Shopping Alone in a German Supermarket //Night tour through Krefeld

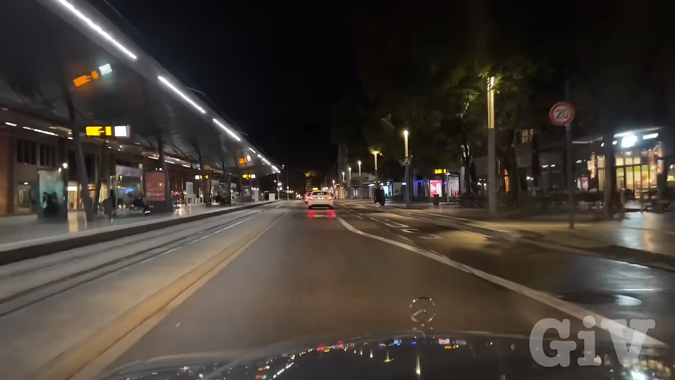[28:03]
We're in the city right now. As you can see, there's not much going on. Here they got all those Do-Nock stores.